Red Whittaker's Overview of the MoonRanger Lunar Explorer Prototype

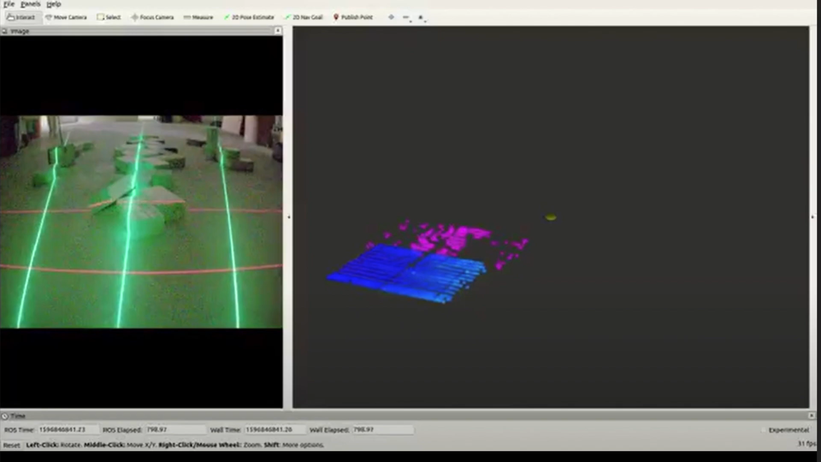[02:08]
Lasers stripe the terrain to generate the required depth model when driving in darkness.